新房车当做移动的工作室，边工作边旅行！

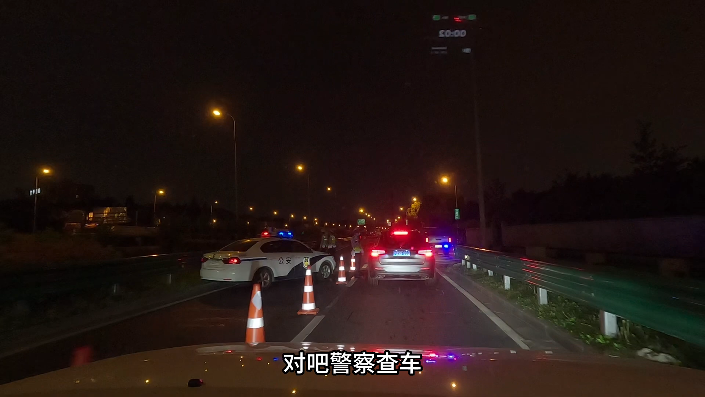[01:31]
你早一点的话就很多事情就很从容对吧警察查车我这个驾驶证驾驶证啥也没带呀
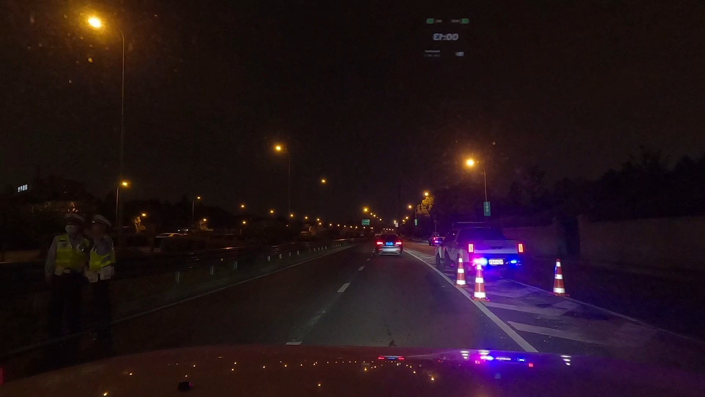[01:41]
让你吹 吹一下查酒驾了